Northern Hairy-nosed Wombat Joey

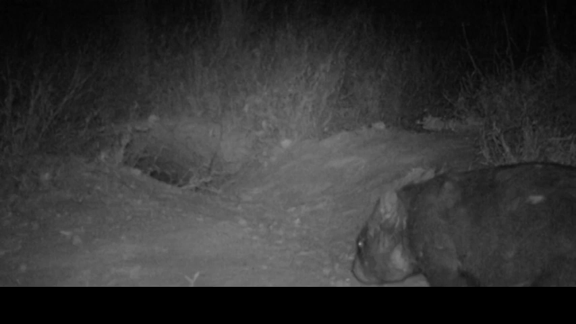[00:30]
But with infrared cameras, we can now closely monitor the lives of these secretive animals. Rangers and scientists are learning more about how they live and socialize, and especially about how they develop and play as joeys. These are the first two joeys born at Richard Underwood Nature Refuge near St.
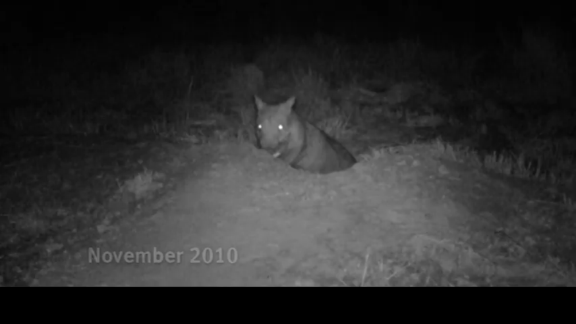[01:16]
Rangers were quietly hopeful in late 2010 when this relocated male and female were seen sharing a burrow.
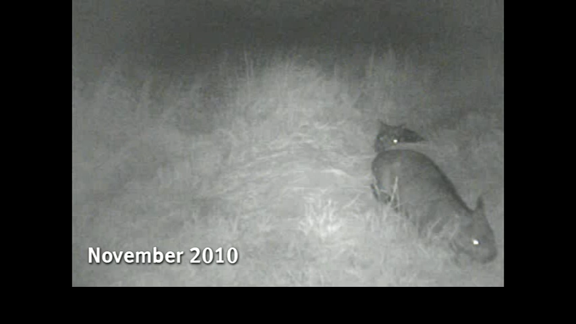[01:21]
Could they be breeding? Then in January 2011 came these grainy images, hints of a pouch, hints of the colony's first born joey. And then a second came along in March 2011.
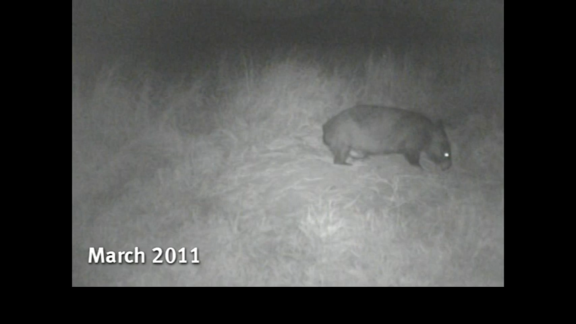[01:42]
Rangers could now confirm that the two relocated females were carrying pouch young. During their 8 to 10 months in the pouch, the little joeys grew, and grew, and grew, until their mother's pouch almost touched the ground, and there was little room left inside.
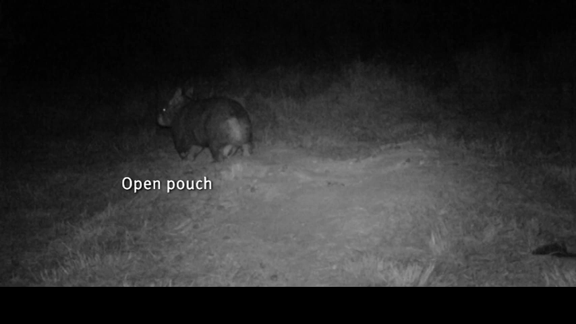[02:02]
By now, the joeys were curious about the world outside.
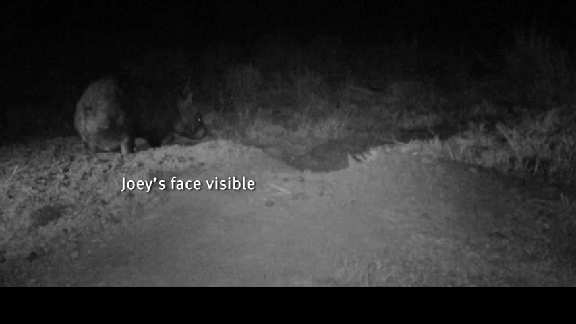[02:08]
Finally, the first mother, Mum One, left her joey in the burrow and emerged alone.
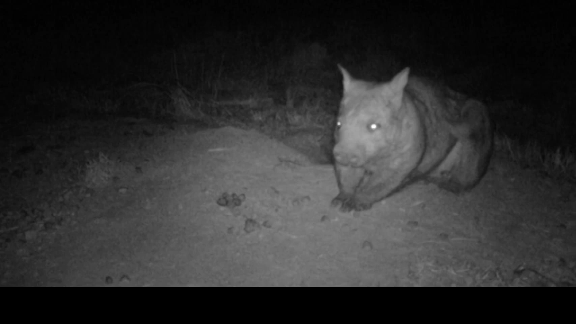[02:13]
This part of a joey's life is still shrouded in mystery. Rangers had no choice but to wait for almost 3 weeks until it was confident enough to join its mother outside the burrow. It was definitely worth the wait.
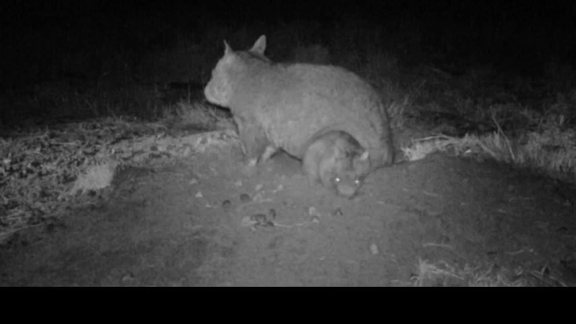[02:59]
Its first steps above ground were tentative and unsure. But before long,
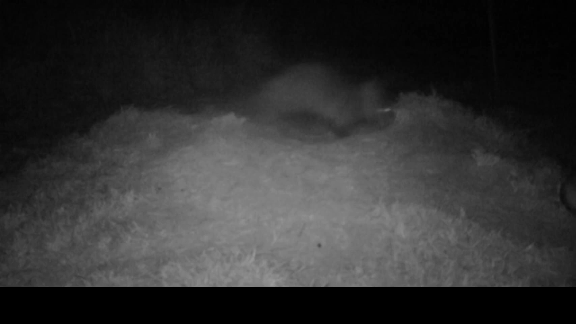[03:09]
one week later, at a burrow only 100 meters away, the second joey began exploring the world. Then, in a surprise event never recorded before, Mum One started bringing her joey to visit.
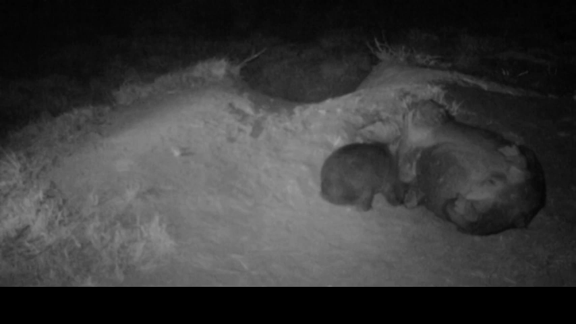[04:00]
Over the next months, the joeys grew rapidly. They were grazing well and spending more time alone.
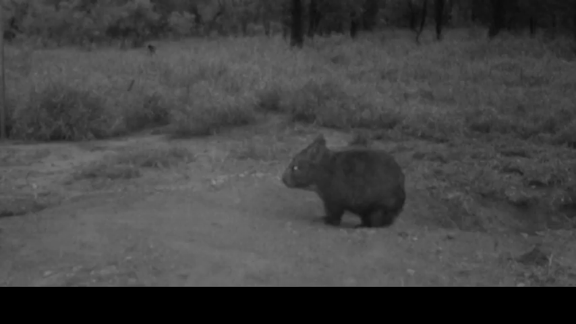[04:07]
Eventually, when the first joey was 4 months old, its mother left. By leaving, rather than driving the joey away, the mother ensured her joey had a safe home of its own.
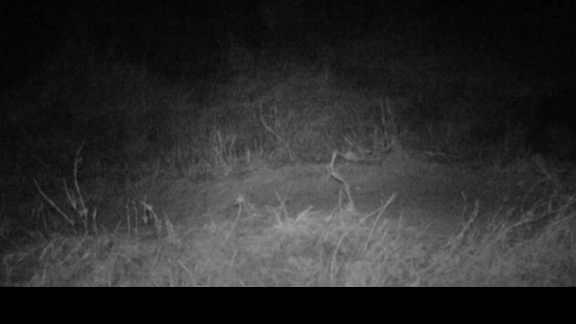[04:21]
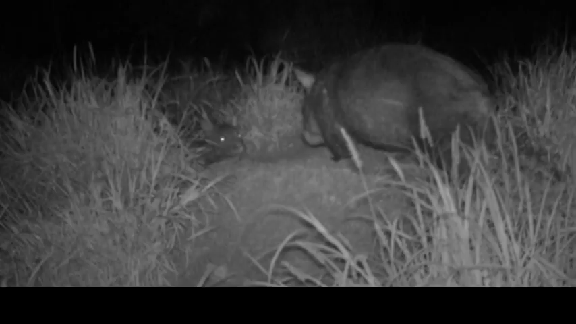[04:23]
Mum too stayed with her joey until it was 9 months old. But eventually, it too was looking after itself. An independent youngster. Independence for the young brings with it many challenges, but also many opportunities. The young wombats will begin to assert their needs on this new colony. They will continue to explore and play. And if everything goes to plan, they too will mature and have a young of their own.